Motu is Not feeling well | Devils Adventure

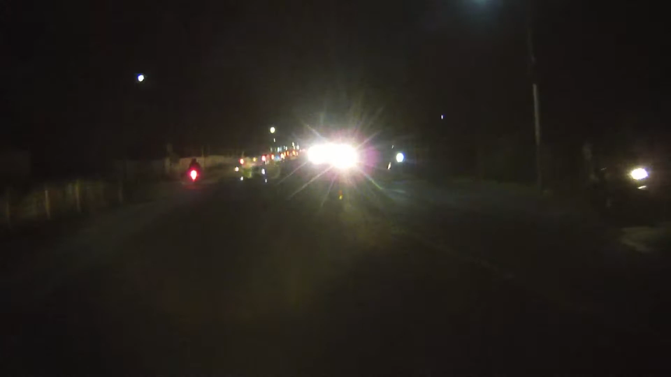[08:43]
लो लाइट में परफॉरमेंस थोड़ी सी दाउन है स्ट्रीट लाइट का आप देखे रहे कि अपनी जल रही है पता नहीं ज्ल वही है वाबी क्म ज्ल वही है